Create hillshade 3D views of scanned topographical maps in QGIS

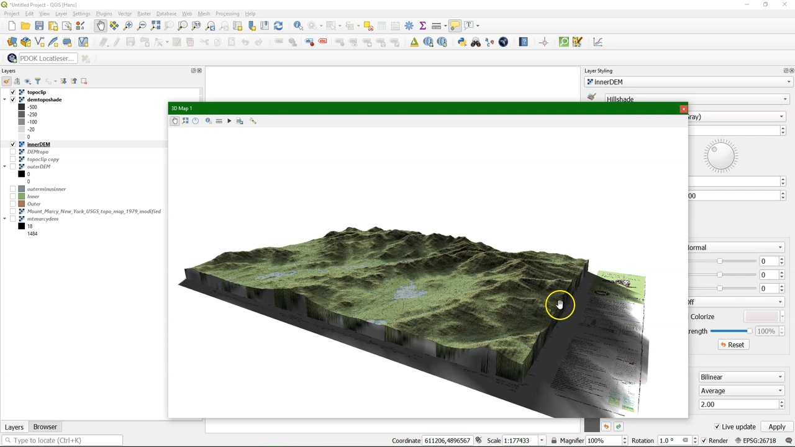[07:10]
And we can also visualize it in the QGIS to 3DS viewer.